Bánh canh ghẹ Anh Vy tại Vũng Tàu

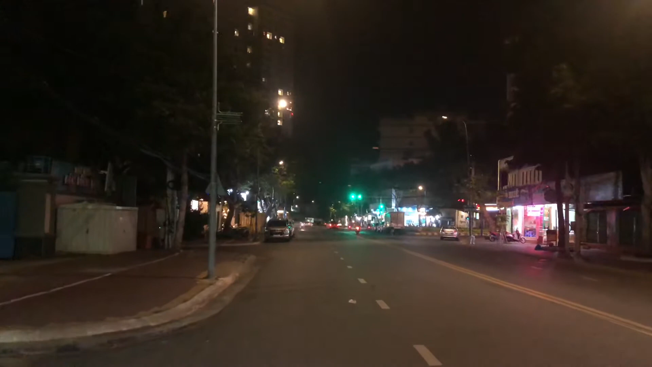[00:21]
có cái tòa nhà cao cao là tòa nhà Melody đó, ngã tư Võ Thị Sáu, Hoàng Hoa Thám. Này là địa chỉ đi về phía số nhỏ nè, 125